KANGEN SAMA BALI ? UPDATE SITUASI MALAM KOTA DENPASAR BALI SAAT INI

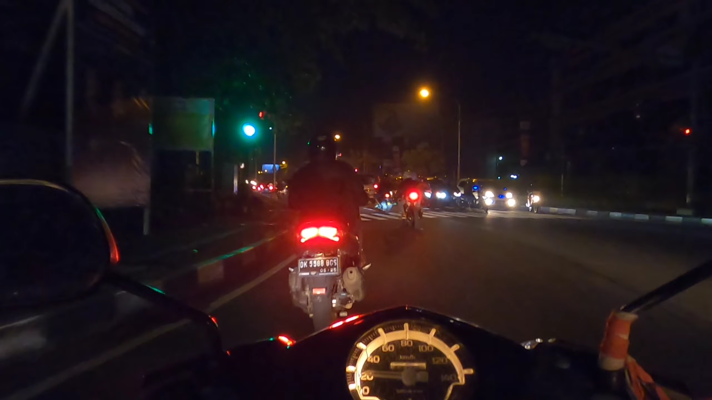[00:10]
saya akan mengajak teman-teman berkeliling untuk melihat suasana tengah malam kota Denpasar. Short trip ini akan saya mulai dari jalan utama Gatot Subroto menuju ke Jalan Nangka Selatan hingga ke Jalan Pantura. Oke, sekarang saya berada di Jalan Gatot Subroto ya teman-teman. Di jalan utama ini, walaupun tengah malam, tapi kendaraan roda 2 maupun roda 4 terlihat masih banyak yang melintas.
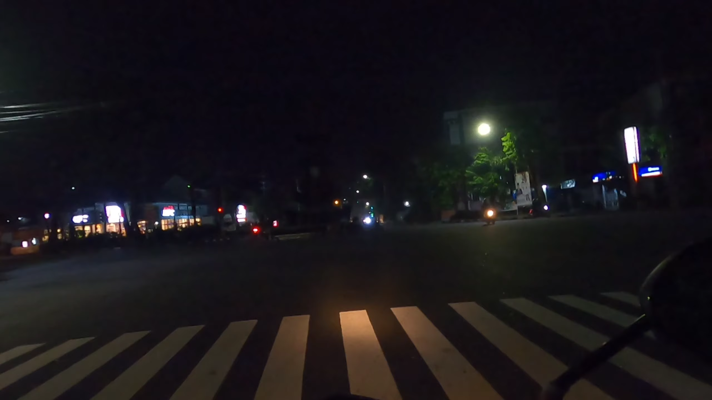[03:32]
Di perempatan sini, kalau teman-teman belok kiri, akan tembusnya di daerah Peguyangan.
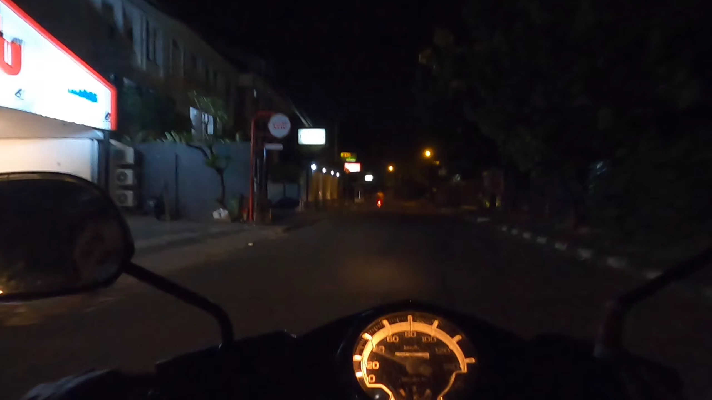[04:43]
Seperti seperti terlihat di video, di ruas jalan ini kendaraan yang melintas tidak sebanyak kendaraan yang melintasi jalan utama Gatot Subroto. Oke, sebentar lagi kita akan belok kiri menuju jalan Patimura.
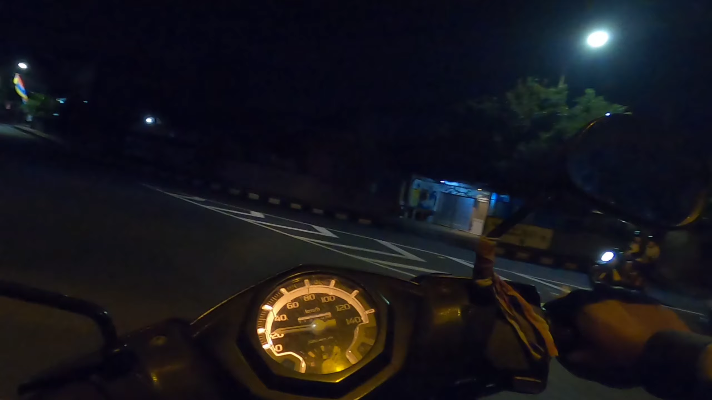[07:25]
Oke guys, sekarang kita sudah tepat berada di Jalan Patimura Kota Denpasar Bali.
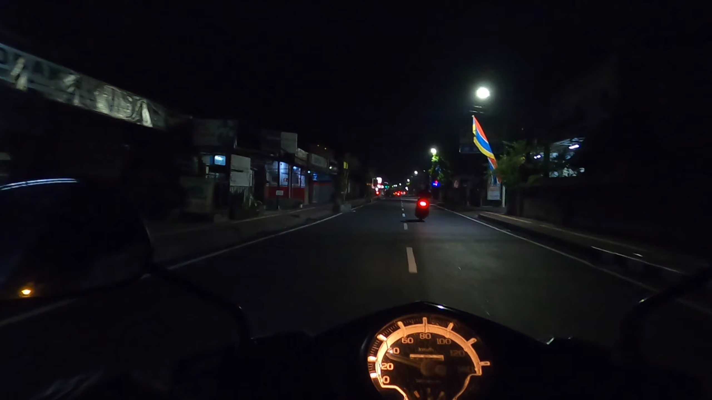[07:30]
Nah, inilah situasi malam dari Jalan Patimura.